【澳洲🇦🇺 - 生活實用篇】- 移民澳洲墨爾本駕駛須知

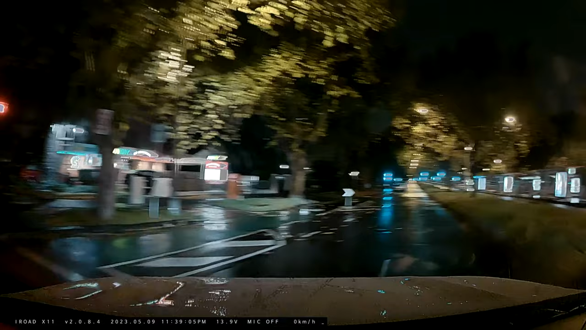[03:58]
總之跟著你右邊的虛線就對了因為你跟著你右邊的虛線